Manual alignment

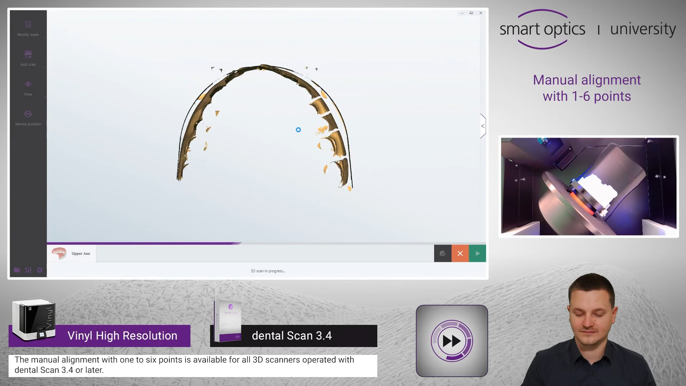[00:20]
Now the automatic alignment is done.
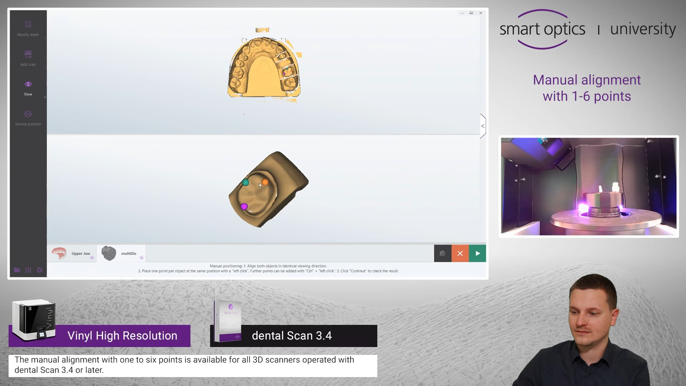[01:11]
please hold the control button and add the points with the left mouse button. This was just an example for the manual alignment. You can enter the manual
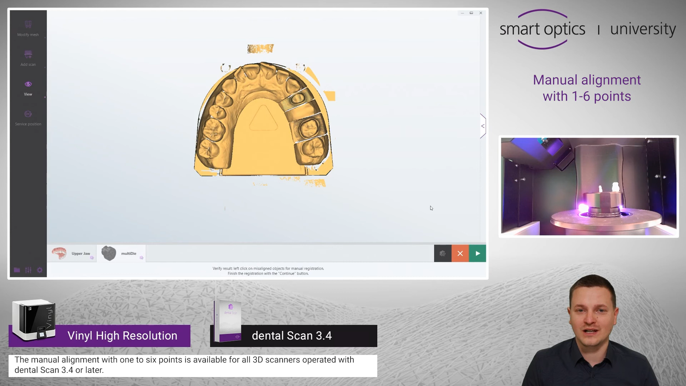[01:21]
alignment after every automatic alignment in DentalScan.